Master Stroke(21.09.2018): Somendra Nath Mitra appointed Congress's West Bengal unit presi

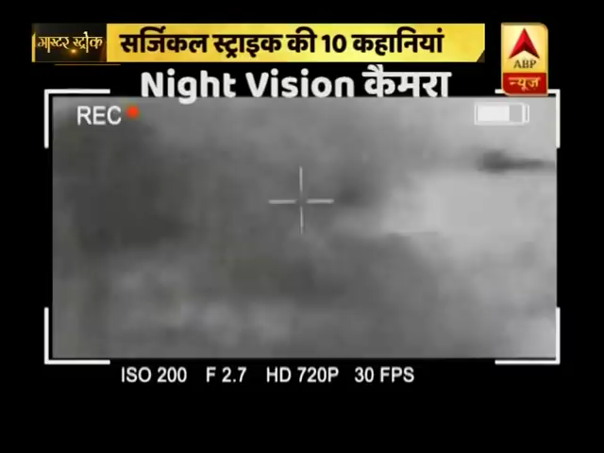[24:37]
नाइट विजन कैमरे से ली गई तस्वीर में साफ दिख रहा है कि कैसे हमले के बाद आतंकियों के ठिकाने के चीथड़े उड़ गए और अचानक धुएं का गुबार उठने लगा।